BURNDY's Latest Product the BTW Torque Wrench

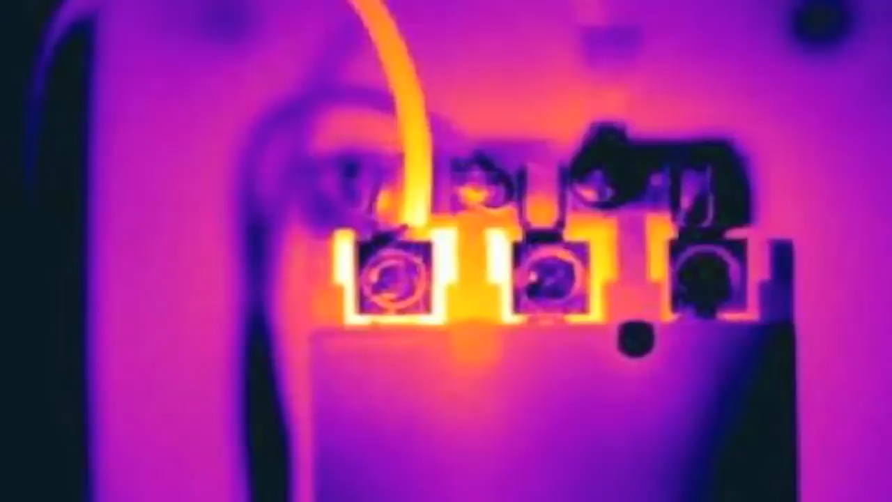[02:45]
The resistance goes up and you've got a very serious heat problem.
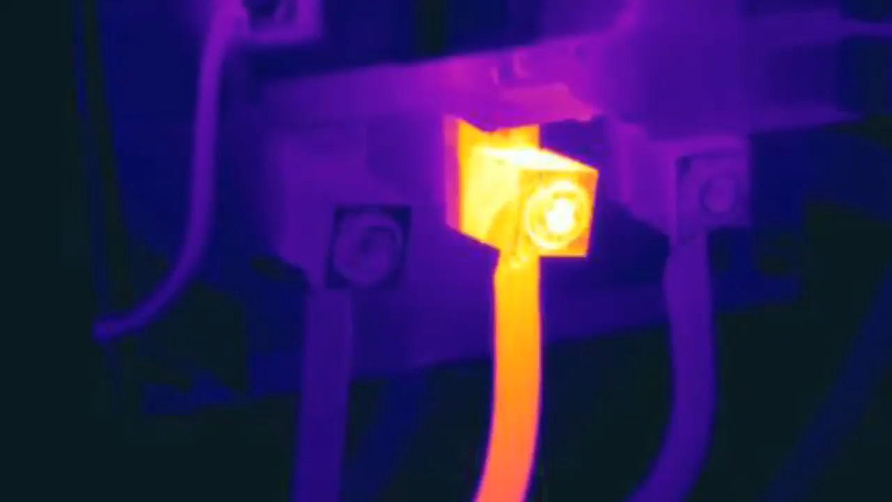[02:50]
Conversely, if you apply too much force and brake conductors, it will lead to the same resistance and heat problems.